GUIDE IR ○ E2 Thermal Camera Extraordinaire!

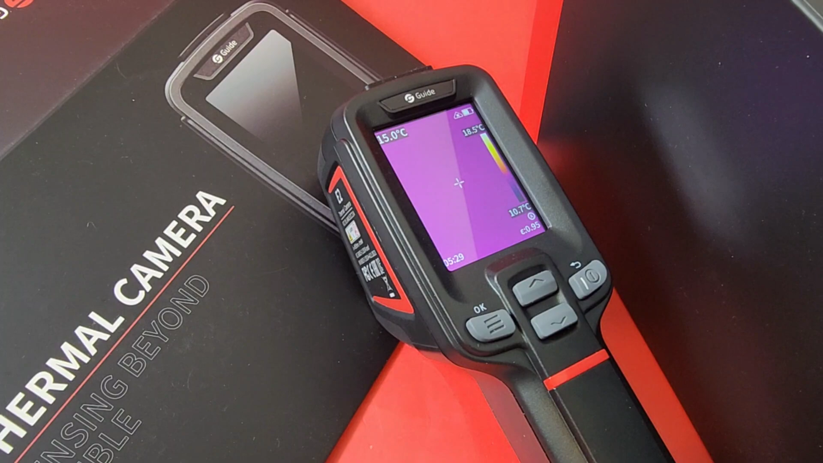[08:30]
On screen: spot 15.0°C, scale bottom 10.7°C
real-time IR technology really makes a difference when it comes to detail and noise reduction man oh man some of those images look amazing also having that two megapixel visible light camera with the streaming video wi-fi recording whoa this little
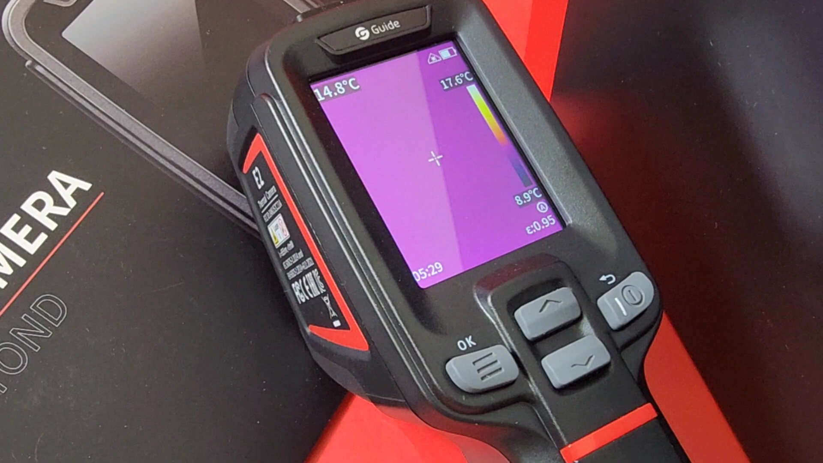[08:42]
On screen: spot 14.8°C, scale top 17.6°C, scale bottom 8.9°C
guy does it all okay it's not that little i also like the fact that you don't have to be rocket science to figure this one out everything is very intuitive the gooey the whole nine yards it just works out of the box
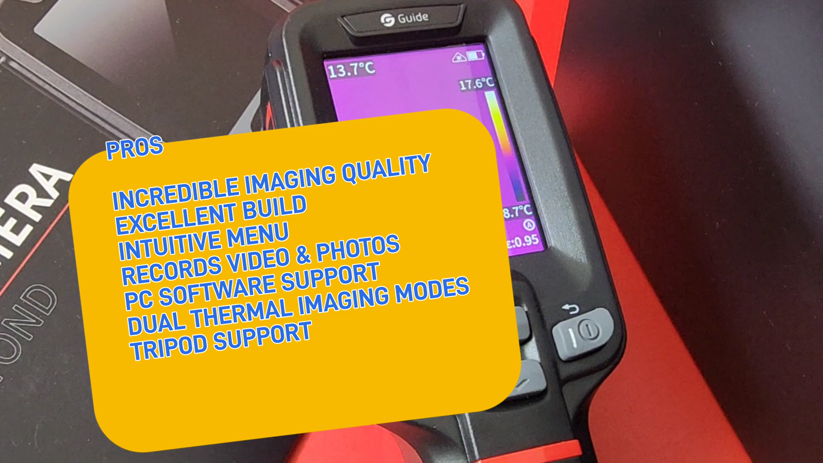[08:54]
On screen: scale top 17.6°C
overall solid performance man oh man i really enjoyed this things i wasn't so happy about well you know what the documentation that's included can definitely be better as well that battery life i wish it was a little bit longer takes about two hours to charge so if you do run out of juice be prepared to wait
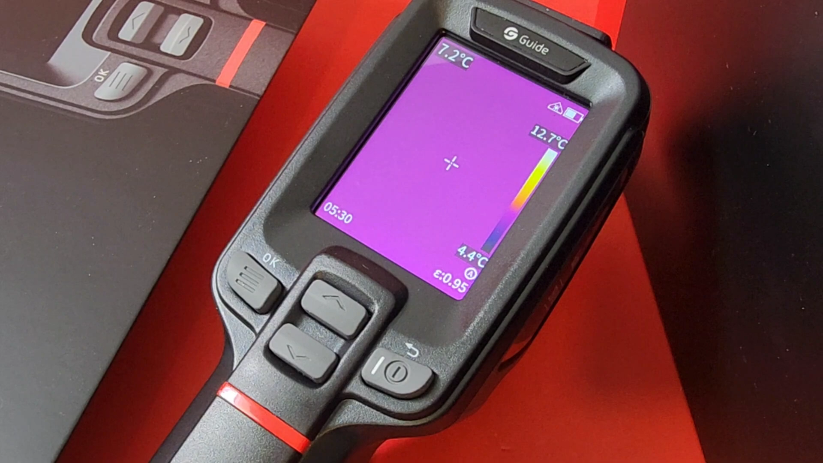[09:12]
On screen: spot 7.2°C, scale top 12.7°C, scale bottom 4.4°C
there's also a macro close-up add-on for this camera that's right why didn't i get it
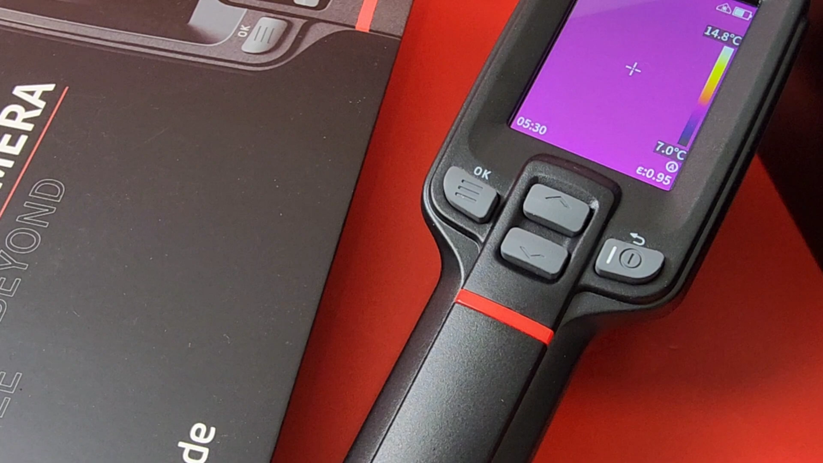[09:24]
On screen: scale top 14.8°C, scale bottom 7.0°C
good question anyways for close-up electronics works you'll want to make sure you're going to get that little add-on end of the day this is a full-blown professional thermal imaging camera does a lot more than a lot of them out there for about the same price extremely well made high quality you gotta get one the guide e2 thermal imaging camera gets a solid four excellent out